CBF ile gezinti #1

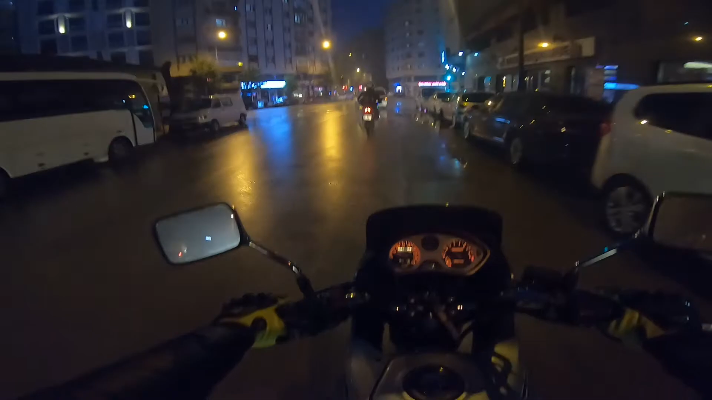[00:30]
Bir araba yağ yakarak geçmiş buradan. Nasıl duman olmuş? Yani böyle yağmurlu bir günde. Şu an yağmıyor. IT ile dedik bir çıkalım. Çıktık. Böyle duruyorken kayda gireyim dedim. Altına bir müzik eklerim. Size de iyi seyirler dilerim. Evet be. Nasıl ötüyor ama.
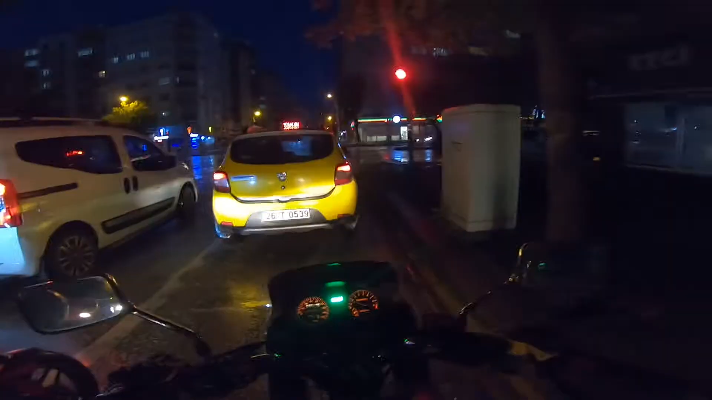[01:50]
Allah söylesin. Hep CBR, alışmışız be Mike CBR'a. Şimdi böyle yağmurlu havalarda arkadaşlar otomobillerin arkasından olabildiğince gitmemeye çalışın. Neden derseniz otomobilin lastikleri yoldaki o suları kaldırıyor. Siz de arkadan gidince çamurlu su gelmiş oluyor üstünüze. O yüzden böyle sağdan sağdan ufak ufak yavaş yavaş tin tin gideceğiz.
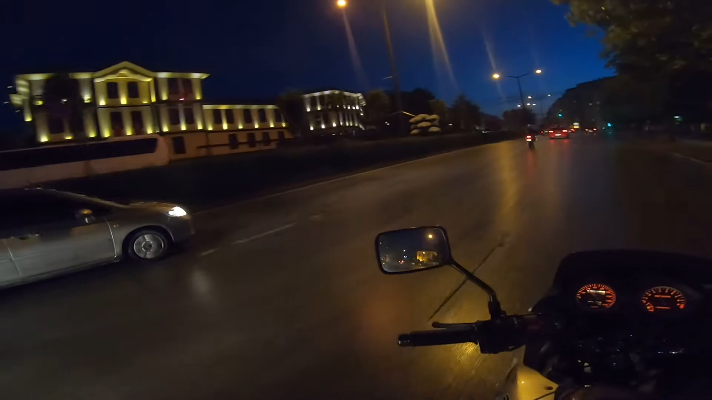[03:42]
Buraları ayrıca otel olarak da kullanılıyor arkadaşlar. Eskişehir'e gelecek olanlar olursa burada da otel olarak konaklama yapabilirler. Burası Hasan Polatkan Bulvarı. Şimdiki ismiyle Atatürk Bulvarı'ydı galiba. Ama biz eski isimleriyle alıştığımız için yani mesela şimdi caddenin ismi değişmiş ama yeni ismini bilemiyorum.